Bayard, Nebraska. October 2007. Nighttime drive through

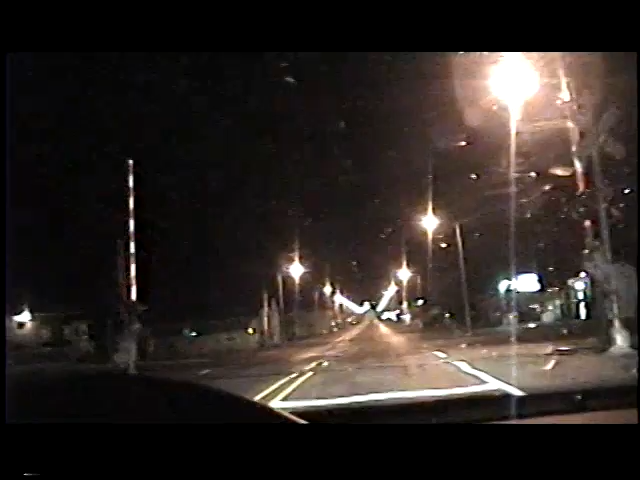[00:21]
I forgot, this has always been 25, I remember that. It's a train station.
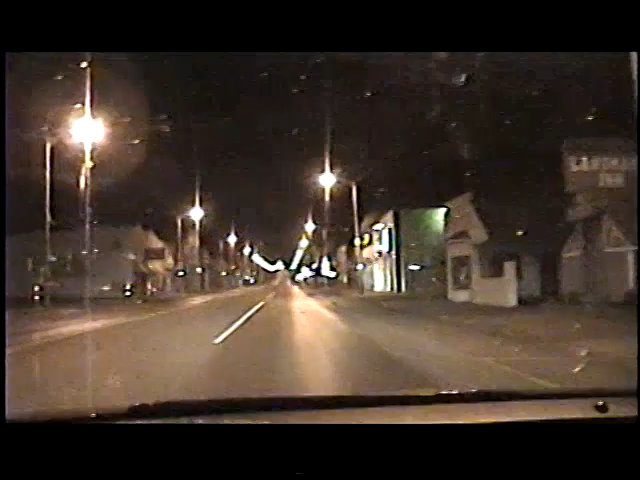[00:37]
Baird Grocery, Dollar General, Baird Police, Auto Parts,
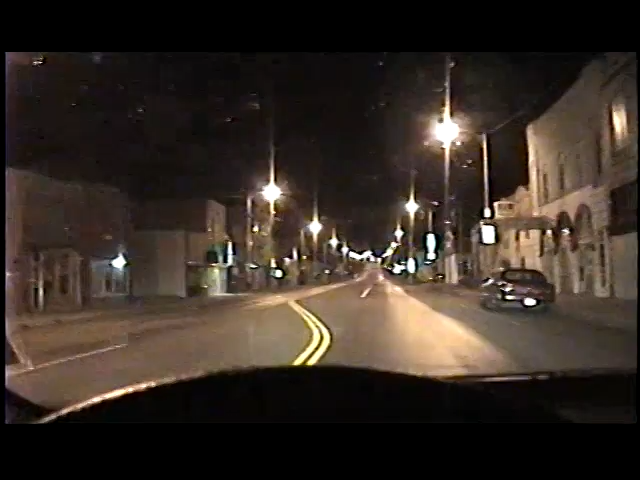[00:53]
Lucky Chance, Dan's Dog House, American Legion, Antique Store, City of Baird, Senior Center, Chevrolet, Wolf, Chevrolet, and Pontiac.